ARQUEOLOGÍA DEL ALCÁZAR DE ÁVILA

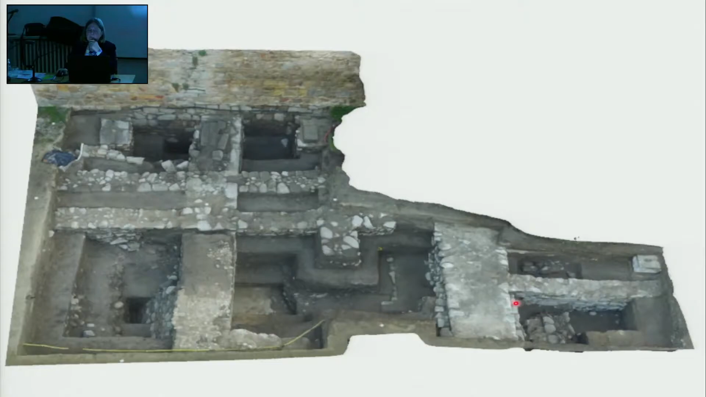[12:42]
Estos son los resultados de la fotogrametría de la excavación, de los 205 metros, y está la profundidad.
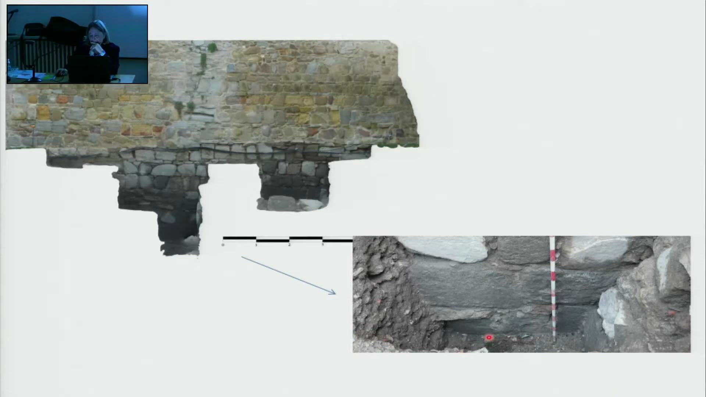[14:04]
Y aquí, bueno, veis un poco lo que os decía de cómo en la medida. No tenemos la foto de abajo de todo, pues no podíamos.
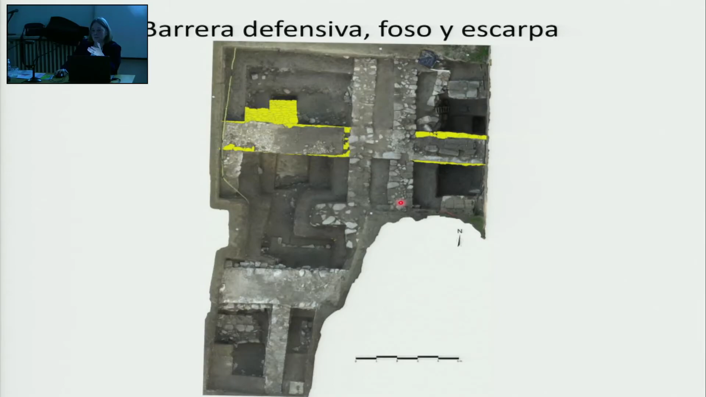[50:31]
Bueno, aquí se ve perfectamente todo esto, es el primer muro que encontramos. Estos son los muros que no se corresponden con el Alcázar, de los pocos muros, y que se corresponden con los del cuartel. Fijaros qué diferencia. Estos son del Alcázar. Estos son, este también es del Alcázar, pero son muros separadores.
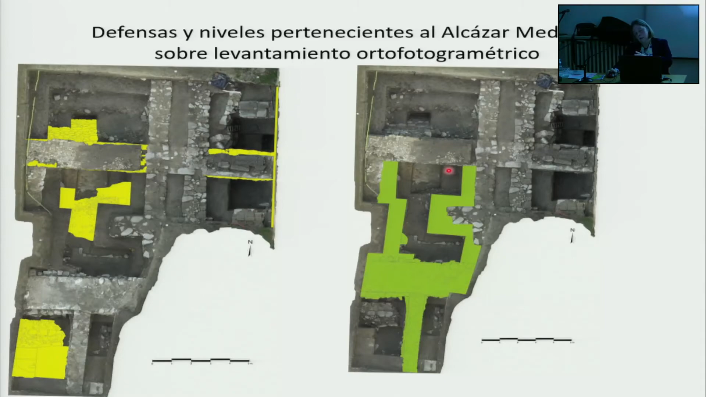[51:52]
son como, es lo que os decía, ¿no? O sea, yo aquí os pongo que es el Alcázar medieval, porque realmente se están haciendo reformas tras reformas. Entonces tenemos unos niveles muy pequeños que separan el siglo XVI del siglo XIV-XV, pero son unos niveles muy pequeños. Entonces esto sería parte del XVI, del siglo XV ya llegando al XVI, y estos son los otros más antiguos.
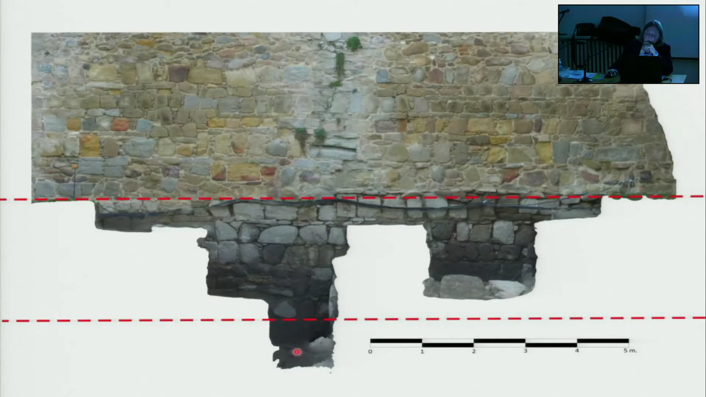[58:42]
Entonces, bueno, pues aquí una vez más en estratigrafía hemos encontrado los mismos niveles arqueológicos que encontramos abajo. Esta es la imagen, de aquí para arriba es medieval, esto es medieval también, pero son diferentes fases.